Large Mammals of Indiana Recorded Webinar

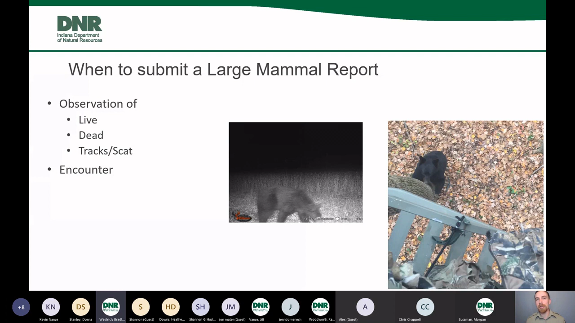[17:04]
And this guy had a very safe encounter with the bear. The bear smelled the man, was able to snuffle around the tree. He attempted to climb it a little bit, a little higher to get a view of this guy. And after he got a smell and a little bit of a view of this human, he was able to just satisfy his curiosity and go off on his way. He had no interest in dealing with people, which is the encounter that most people will have with untrained large mammals. And when I say untrained, I mean bears are very smart. And if you don't secure trash cans, take down bird feeders,